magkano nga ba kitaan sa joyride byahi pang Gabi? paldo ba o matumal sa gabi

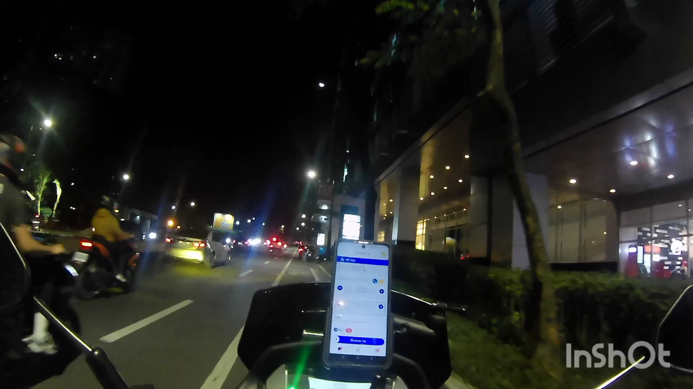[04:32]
So ayun guys, dito na tayo sa Mackinlay. Drop na natin yung first passenger natin. BRT siya. Meron siyang pumasahing 100 pesos. May tip yan na 21 pesos. So 29 pesos lang talaga pumasahin. So drop natin guys.
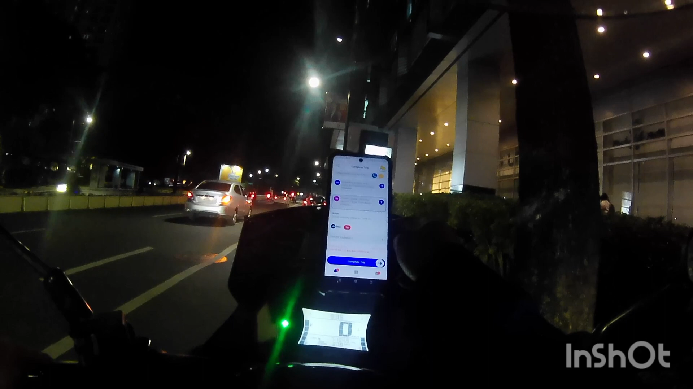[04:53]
Yeah. meron. So ayun guys, meron na tayong top up na 231. Pwede na magdamag yan. Antay tayo guys ng next booking natin. Alam ko matumal dito sa BGC kaysa mga Ridley. So antay lang tayo guys, makakuha tayo ng pasayar ulit.
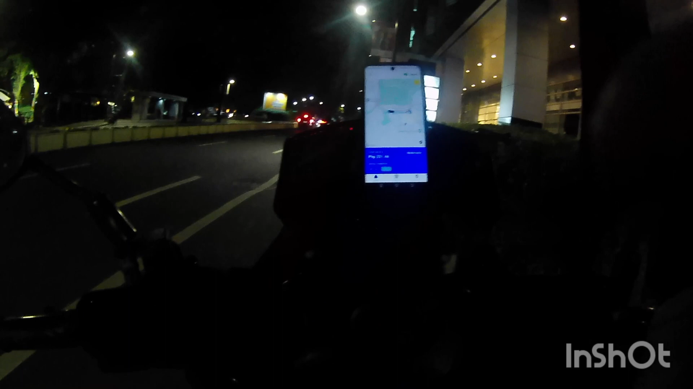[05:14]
So ayun guys, meron na tayong second passenger. Ito lang sa malapit dito sa mga upper 18 Makinli.
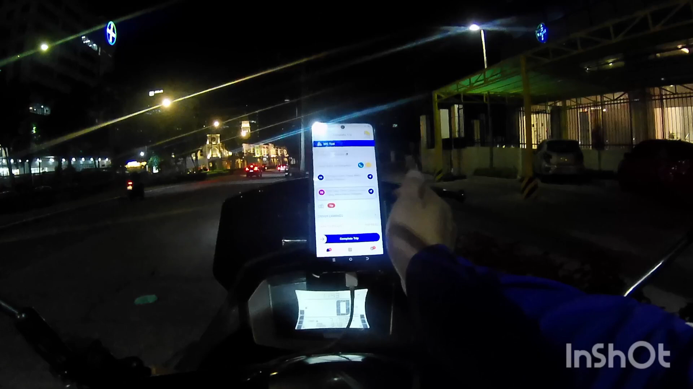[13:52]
Kalkas din si Joyride dyan, kaya parang hindi rin tip ang touring natin dyan. So the complete trip na natin to guys. Tapos hanap ulit tayo.
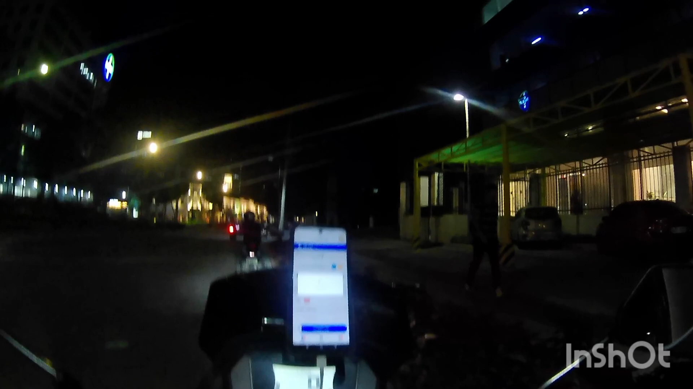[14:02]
So ayun guys, complete trip na natin. Antayan tayo ulit tayo para makakuha tayo ng pasahero.
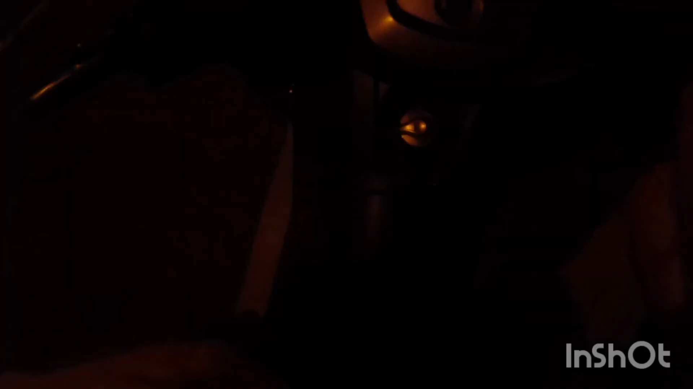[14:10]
Wall keeping sila?
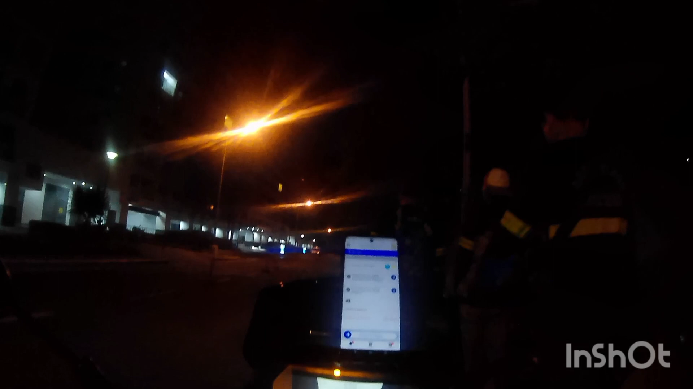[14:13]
So ayun guys, meron na tayong pasahero ulit. Pang ano na to? Pang walo yata. Makakabal tayo ng isa. Hindi ko na na-videoan yung ano kanina. Yung isang pasahero natin na yung drop niya kasi puntang Paytex, naloba tayo. So ayun guys, meron tayong pasahero ulit. Papunta naman ng LRT Puyat, Senator si Hel Puyat.
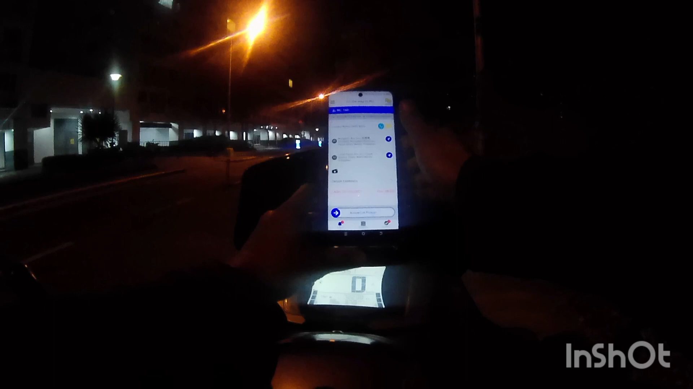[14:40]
Galing siya dito sa Medyos Dado, mga Pagal Boulevard. 68 lang pamasahe. Tawagan muna natin guys.
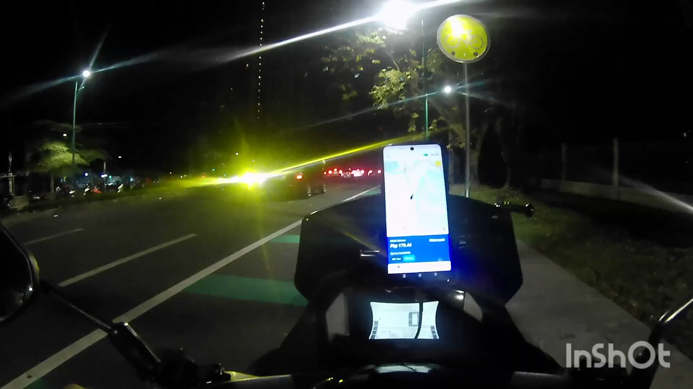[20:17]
So ayun guys, antok na tayo guys, zigzag na. Kailangan na natin magpahinga guys. So mamaya ulit, pahinga lang tayo saglit at madali tayo. C'est incroyable. C'est juste incroyable.
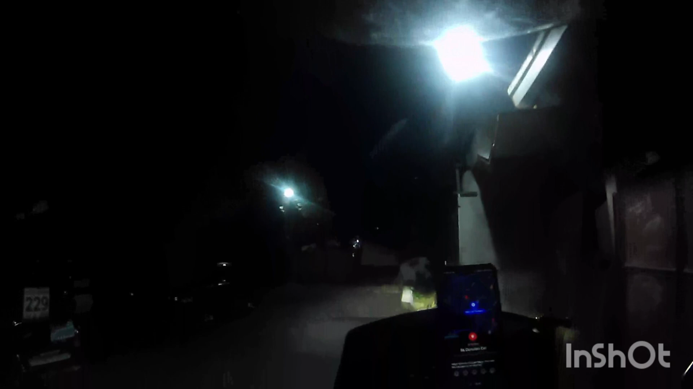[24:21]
So ayun guys, na-drop na natin si ma'am, pang-anim natin passenger. Gigas binayad niya, 150 binigay. Tip siya ng 21 pesos. So, drop na natin. Gutom na yata ko. Gi-start na yung paningin ko.
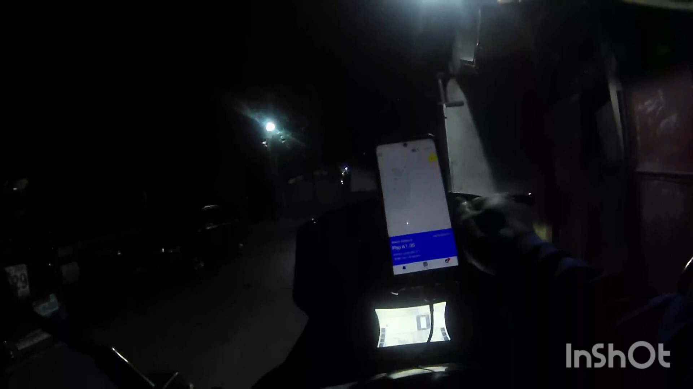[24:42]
Pantay na, 35 pesos na lang. So, antay ulit tayo guys. Antay ulit tayo.